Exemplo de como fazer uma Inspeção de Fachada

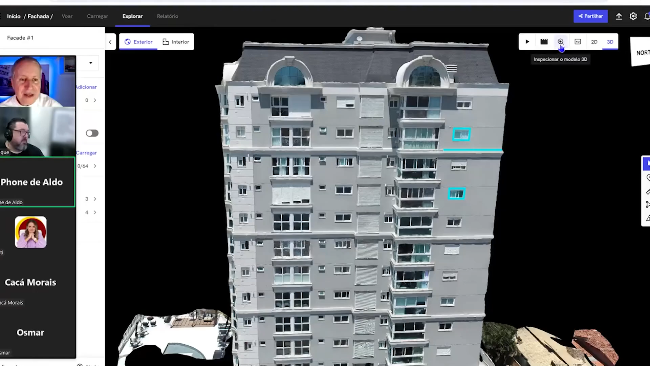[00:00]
Para a gente poder fazer essa inspeção, a gente vai clicar aqui e vai clicar em qualquer lugar. Então vamos supor aqui que eu tenho um lugar aqui que eu quero achar um probleminha.